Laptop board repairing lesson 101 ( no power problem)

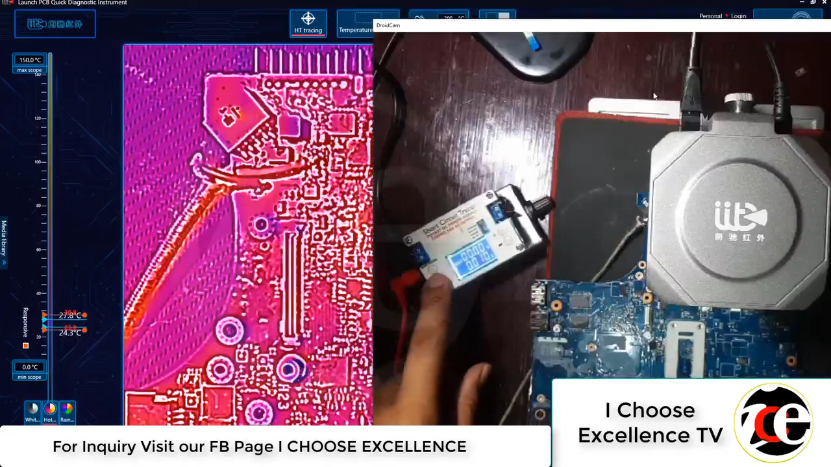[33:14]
On screen: scale top 150.0°C, scale bottom 0.0°C
Then power on natin yung ano natin AVR After natin sya yung power on Ayun Okay nakikita nyo na gano May May dito sa area na to Okay Dito sa area na to Medyo nag-overheat Diba So pag kinataka pa ako yan
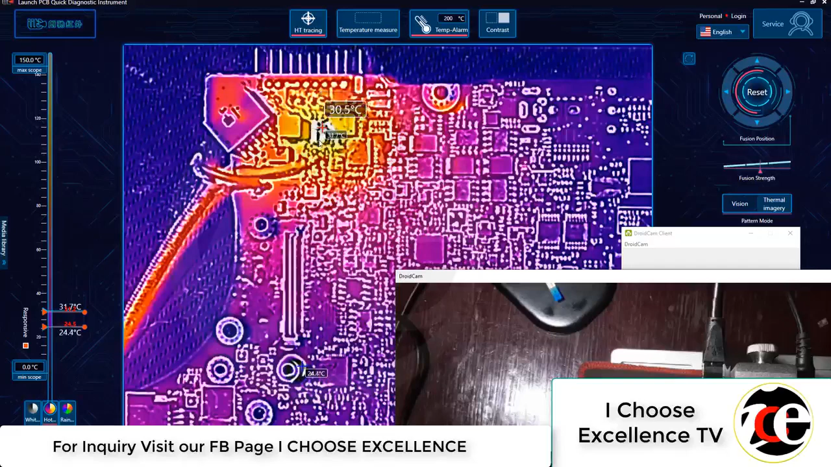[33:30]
Okay medyo may overheat na nakikita dito sa area na to I-off natin ulit
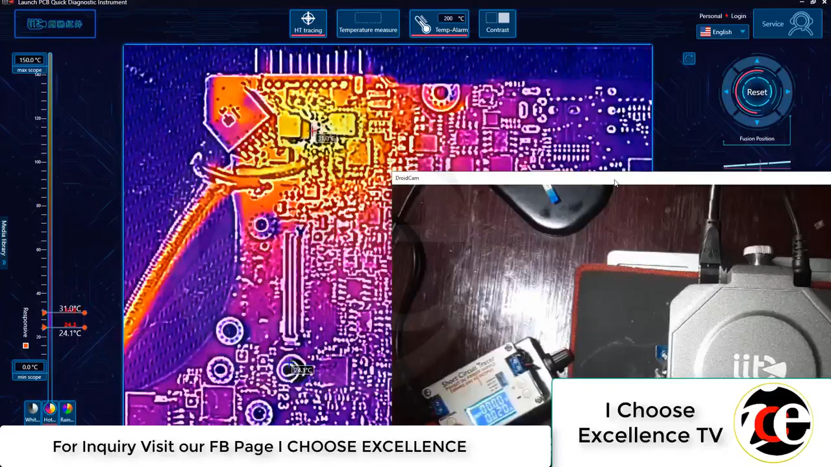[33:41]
Palitin lang natin yung ano natin image Okay Isa pa
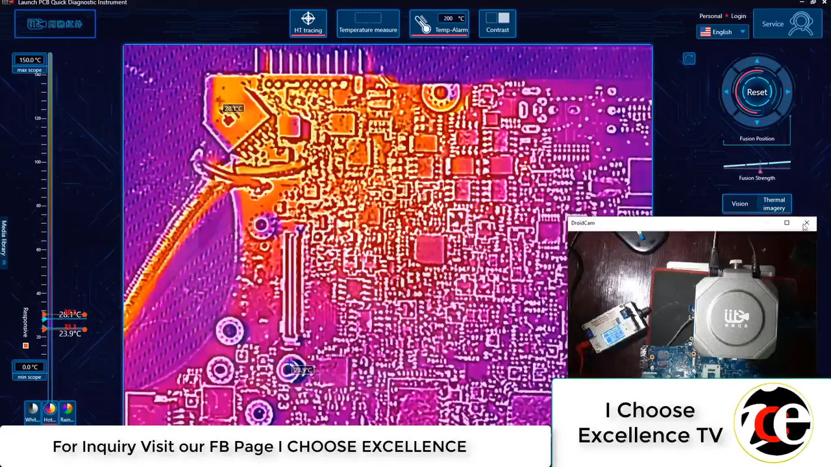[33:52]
Ganito natin Okay Tingnan natin ha On natin Ayun So medyo Ayun na pumupula na
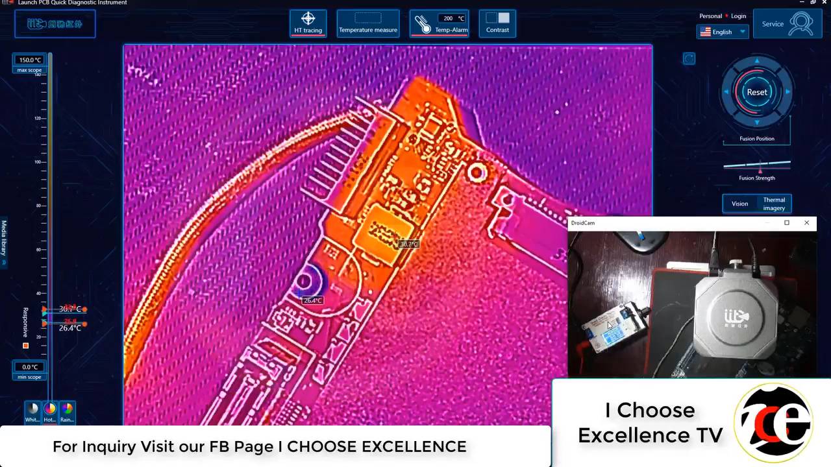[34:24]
On screen: min 26.4°C, scale top 150.0°C, scale bottom 0.0°C
kaya niya pong painitin So kung matyaga kang magkapa Pwede naman Ayun Ayun Ayun Nakita nyo Tumataas yung temperature up to 46 degrees Celsius So ibig sabihin mas mainit sa side na to Okay Mas mainit sa side na to Compare dun sa kabilang side nung Nung motherboard natin Then Kapag tinasan ko yung
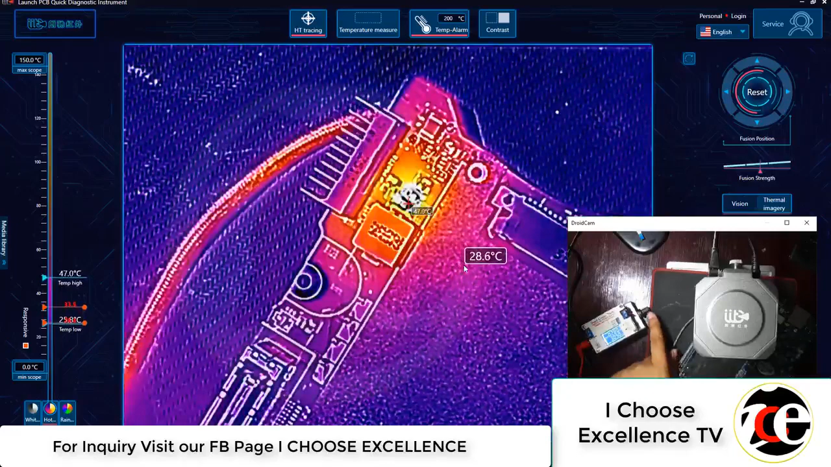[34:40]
On screen: spot 28.6°C, scale top 150.0°C, scale bottom 0.0°C
amperage Okay Nakita nyo diba Yung amperahe nya Yung amperahe nya sir Hanggang ano diba 3 amps So kapag tinasan ko Tingnan yung temperature Nagi spike O Ayun Nagi spike yung temperature Diba Okay Ibabaan muna natin Masyado mainit eh Easy ka lang Ayan So at least Alam na natin na Ano Na nandito yung Shorted component So ang gagawin natin dyan
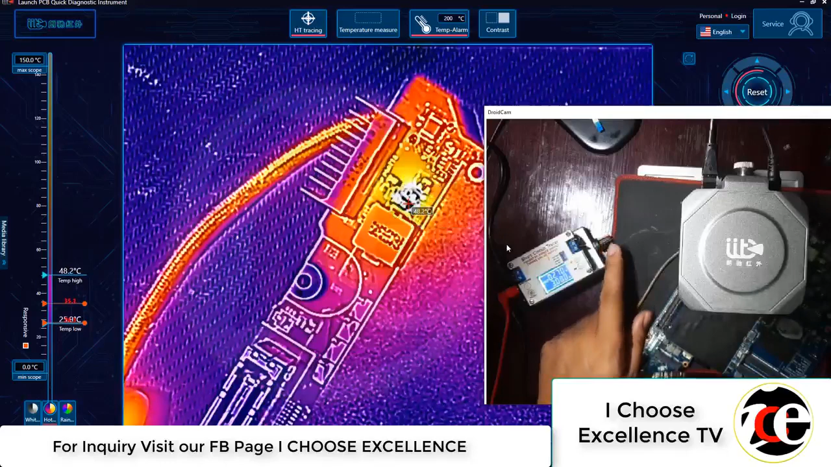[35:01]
Tingnan muna natin Lita natin yung camera
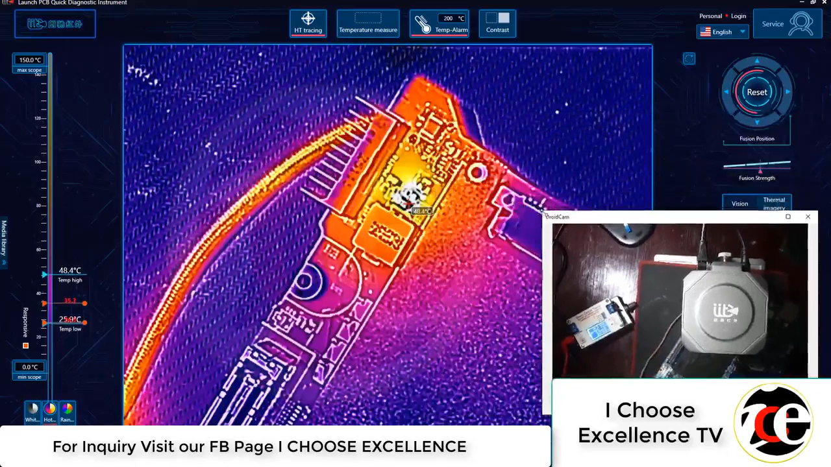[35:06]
Okay Silipin natin Sinong component ko yan Ayun Okay Ceramic capacitor So saramic capacitor po yung Nagkakos ng Sure Ngagawin natin Tanggalin lang natin yan Subukan natin tanggalin
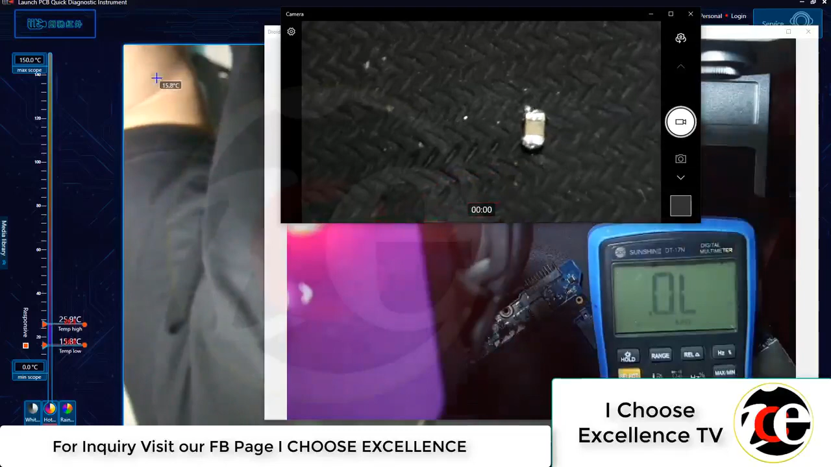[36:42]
So meron tayong shorted Sinong kapasitor Tingnan natin ngayon After that Tingnan natin kung Iinit pa rin ba yung ating
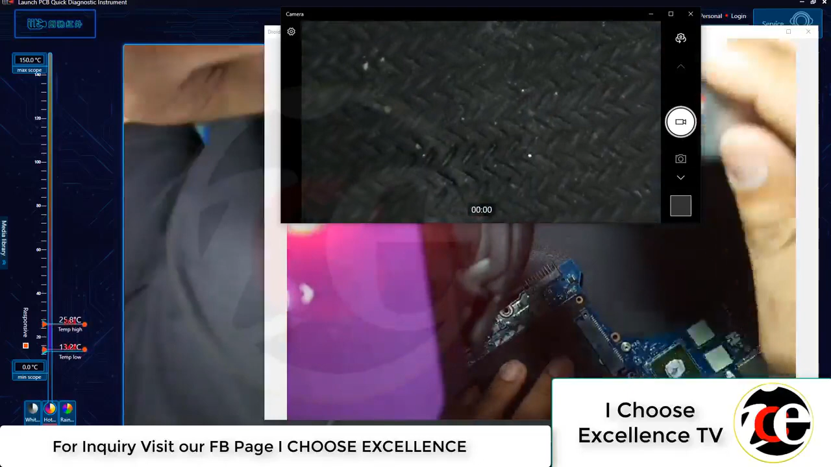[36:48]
On screen: scale top 150.0°C, scale bottom 0.0°C
Laptop motherboard So tingnan natin with Thermal sensor ulit Or thermal scanner Makawala na kaya
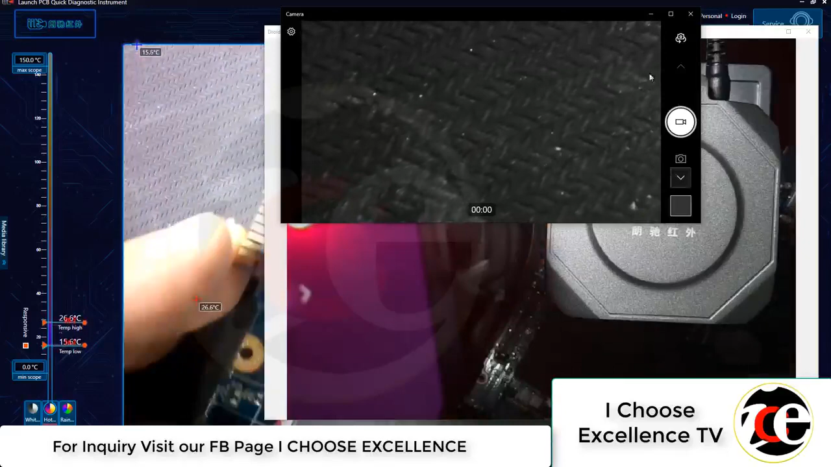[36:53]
Bita natin to Okay so balik natin dun sa ating Thermal image Ito na yun yung tinanggalan Thermal image
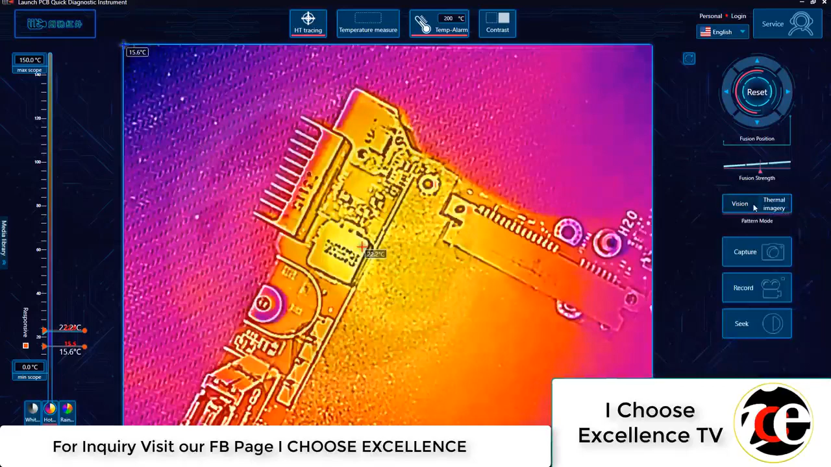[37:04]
On screen: scale top 150.0°C, scale bottom 0.0°C
Then iyon ko na ulit yung aking AVR Yun na natin sya Ayun nakuuna pala Okay so yan Wala nang short Diba Normal na sya So nawala na po yung Shortage Doon sa ating laptop Motherboard Okay Then check natin yung voltage Kaya syempre Check natin yung voltage